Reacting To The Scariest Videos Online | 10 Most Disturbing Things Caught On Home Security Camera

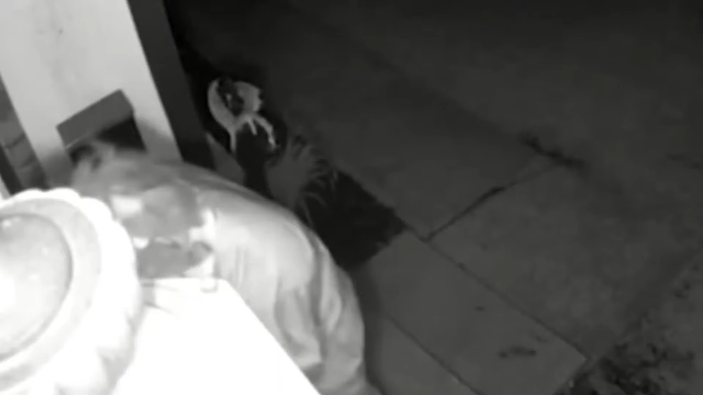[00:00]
The way my struggling, you can tell this is his first rodeo.
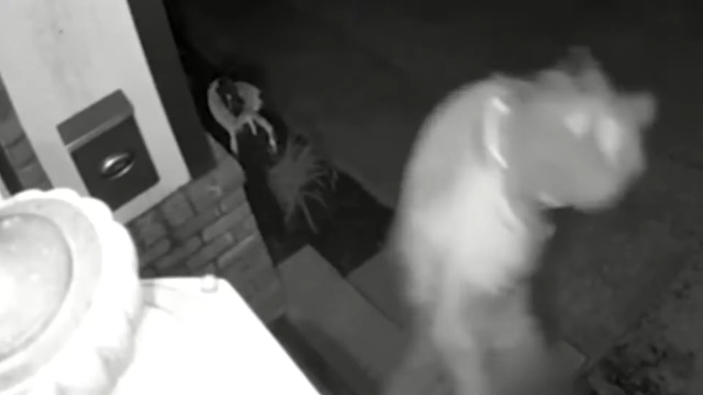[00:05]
Luckily, after being unsuccessful, the house owners would never see the supposed- Mike just jumped off the port.